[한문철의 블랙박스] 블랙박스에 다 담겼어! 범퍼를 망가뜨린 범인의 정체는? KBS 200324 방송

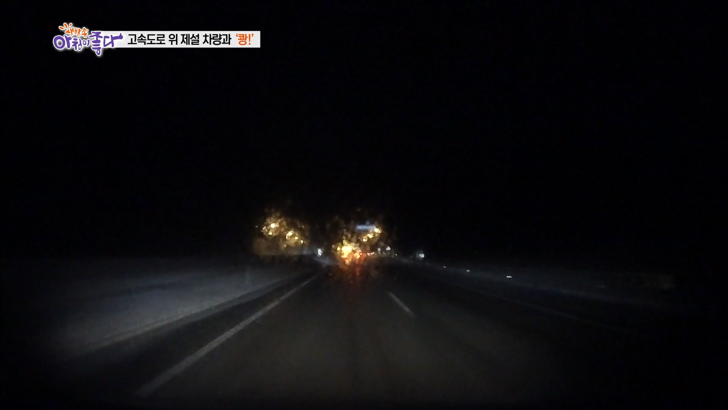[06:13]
앞차와의 안전거리 유지하면서 가고 있는데요. 네 뭔가요. 번쩍번쩍번쩍 가운데 쪽에서 번쩍번쩍 거렸는데요. 네. 토너를 입고 다 왔습니다. 어... 이게 뭐야! 충돌을 피하지 못한 제보자 차량 지나가는 찰나에 갓길에 있던 제설차가